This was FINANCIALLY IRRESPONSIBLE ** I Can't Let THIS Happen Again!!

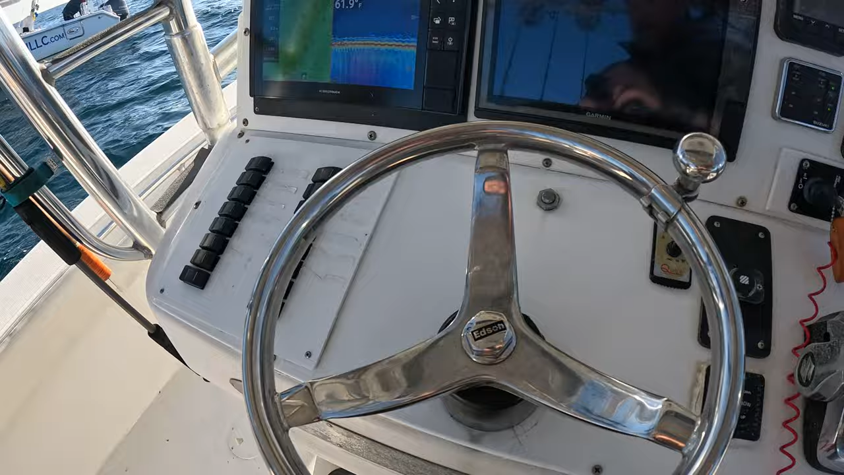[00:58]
All right, y'all, we just made it out to our first spot. We're about 75 foot of water, as you can see our structure down here.
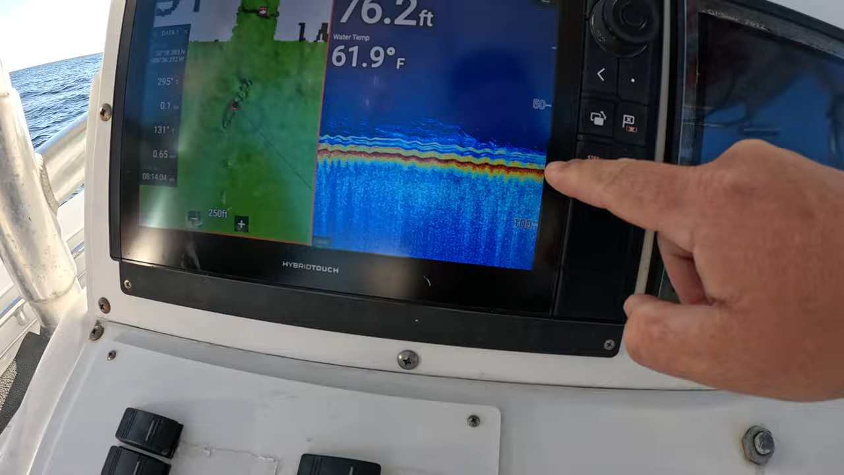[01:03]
On screen: depth 76.2 ft, water 61.9°F
Pretty decent sized structure, definitely got some marks on it.